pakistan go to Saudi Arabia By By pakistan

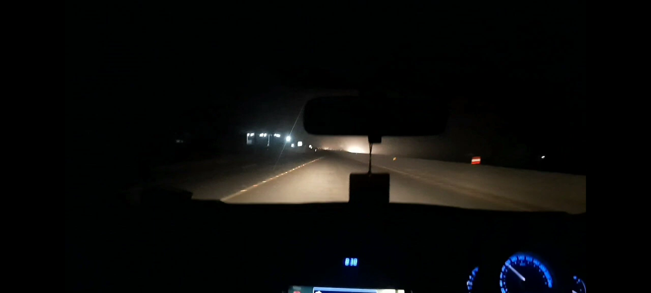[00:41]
ਚੈੱਕ ਕਰੋ ਰਾਤ ਦਾ ਨਜ਼ਾਰਾ ਸਾਡੇ ਨਾਲ, ਇਹ ਜੀ ਚੌਕੀ ਤੋਂ ਜਾ ਰਹੇ ਸੀ ਮੋਟਰਵੇ ਨੂੰ, ਮੋਟਰਵੇ ਤਰਫ ਨਾ ਜਨਾਬ, ਬਿਆਲੀ ਤੋਂ ਜਾ ਰਹੇ ਸੀ ਰਾਸਤੇ 'ਚ, ਕਹਿੰਦੇ ਯਾਰ ਖਾਣੇ ਦਾ ਸਮਾਨ ਰਾਜ ਲੈਣਾ ਮੈਂ ਸੀਗਾ, ਠੀਕ ਹੋ ਗਿਆ ਜਨਾਬ, ਗਾਣਾ ਲਾਹਾ ਥੱਲੇ ਨਾ, ਉਹਦਾ ਨਾਮ ਨਹੀਂ ਮੈਨੂੰ ਆ ਰਿਹਾ, ਸ਼ਫਾਉ ਲਾ ਦਾ।
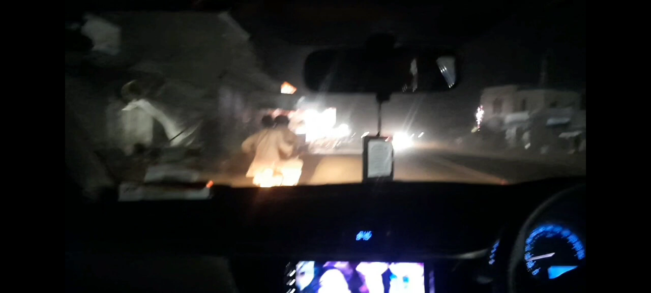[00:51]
ਅਤੇ ਜਨਾਬੇ ਵਾਲੇ ਉੱਥੇ ਉੱਪਣੇ, ਕਹਿੰਦੇ ਖਾਣ ਵਾਲਾ ਸਮਾਨ ਲਿਆ, ਚਲੋ ਲੈ ਲਓ ਜਨਾਬ, ਗੱਡੀ ਰੋਕੀ ਆ, ਉਤਰੇ ਆ ਤਿੰਨੇ।
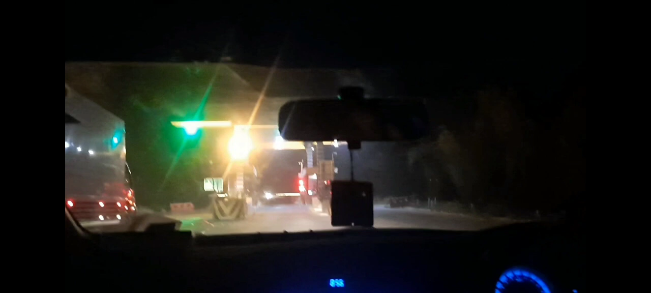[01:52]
ਅਤੇ ਮੈਂ ਚਲੋ ਜੀ ਠੀਕ ਹੋ ਗਿਆ, ਟੂਲ ਪਲਾਜ਼ਾ ਕ੍ਰੋਸ ਕਰਦੇ ਨਾਲ ਹੀ ਸੁੱਖੀ ਕੇ ਤੁਹਾਨੂੰ ਮਿਲਾਂਗੇ ਜਾ ਕੇ। ਟੂਲ ਪਲਾਜ਼ਾ ਆ ਗਿਆ ਜਨਾਬ ਵਾਲੀ, ਪਰਚੀ ਲੈਣੀ ਕੋਈ ਨਹੀਂ,
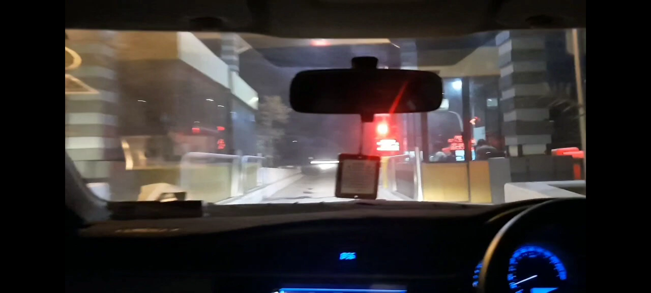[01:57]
ਕਿਉਂ ਇਹਨਾਂ ਨੇ ਪਤਾ ਨਹੀਂ ਕੀ ਲਾਇਆ, ਸੈਟਅਪ ਕੋਈ ਲਗਾਇਆ ਸਾਨੂੰ, ਸਾਨੂੰ ਡੰਡਾ ਜਾਂ ਤਾਂ ਚੁੱਕਣਾ ਸੀ, ਤੁਰ ਪੈਣਾ ਜਨਾਬ ਵਾਲੀ, ਚੈੱਕ ਕਰੋ ਡੰਡਾ ਜਾ ਚੁੱਕਿਆ ਉਹਨੇ,